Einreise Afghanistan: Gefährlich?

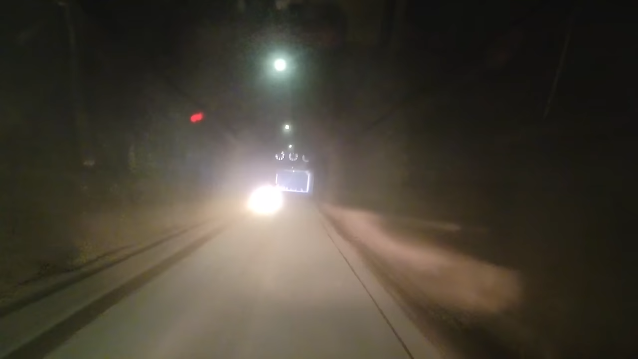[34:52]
Jetzt ist der Tunnel fertig. Jetzt geht's raus. Und da